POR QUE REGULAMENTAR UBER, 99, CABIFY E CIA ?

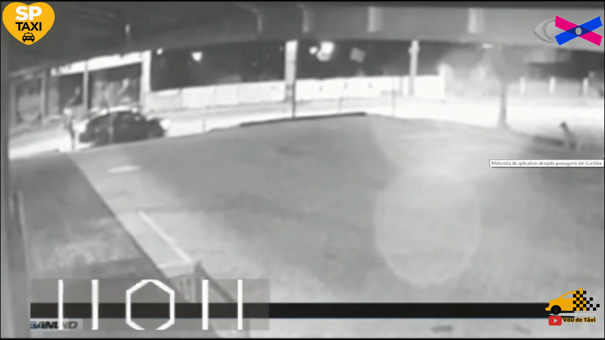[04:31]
O vídeo mostra que o passageiro dá um chute no veículo. Em seguida, o motorista acelera, retorna em alta velocidade e atropela Jean Ricardo Cavalli.
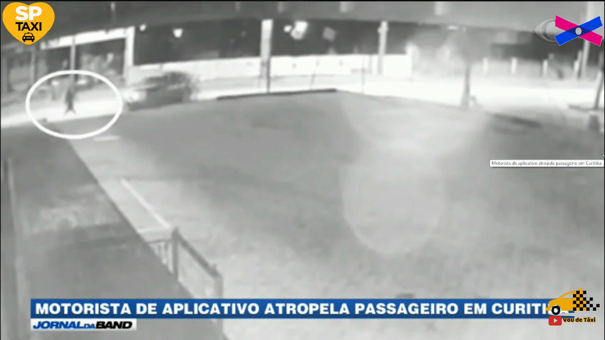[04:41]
Segundo a mulher da vítima, eles voltavam de um show e o marido, que estava embriagado, vomitou dentro do carro. O motorista cobrou uma taxa extra pela limpeza e os dois discutiram.